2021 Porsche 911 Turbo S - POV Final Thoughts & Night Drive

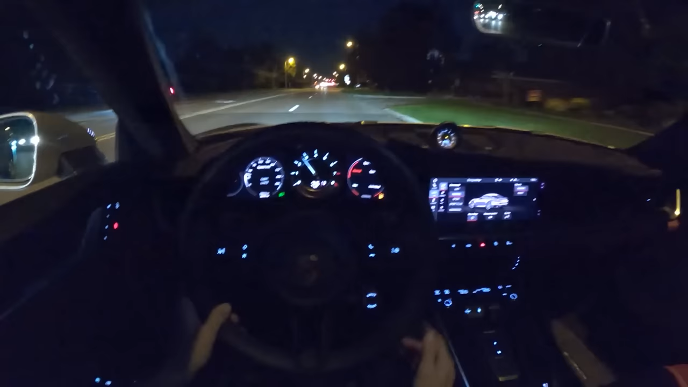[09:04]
Window switches, sunroof controls. I still haven't really found out where the dimmer switch is on the displays.
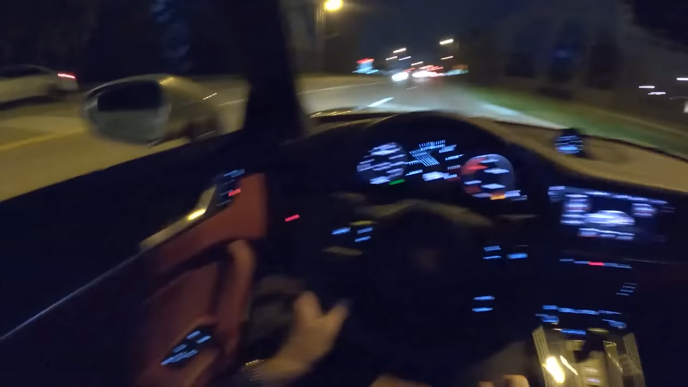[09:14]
I would like that to be a little bit more obvious. But again, this is the first time I've driven this thing at night, so I haven't really needed it yet. The way the power band builds in this car is unlike anything else. Those turbos spool up, and it's a really amazing experience.